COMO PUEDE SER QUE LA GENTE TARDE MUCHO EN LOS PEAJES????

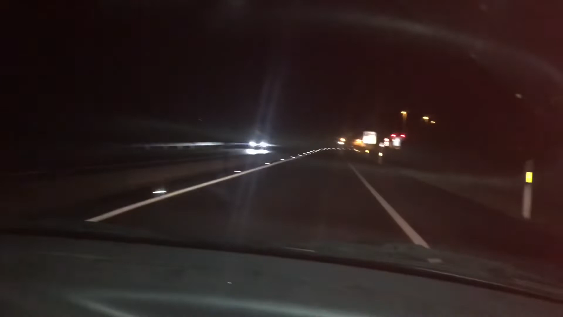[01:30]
Y bueno, ya estamos llegando al peaje. Y el peaje tiene varios carriles, ¿vale? Enfoca. Aquí, por ejemplo, es de 2. Izquierda es para coger el ticket. Y el de la derecha es viato obligatorio, lo que he dicho, con el teletac.